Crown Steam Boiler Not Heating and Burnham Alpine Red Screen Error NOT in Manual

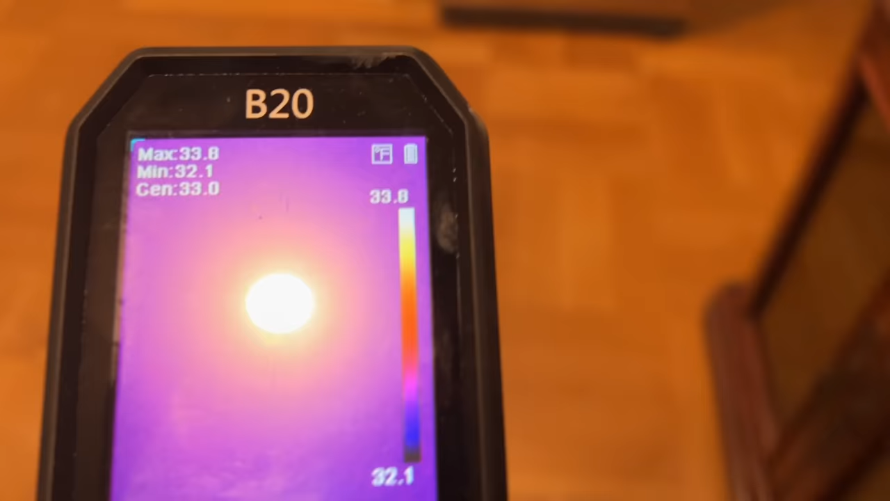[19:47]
All right, let's see if we see anything in the wall between the first floor and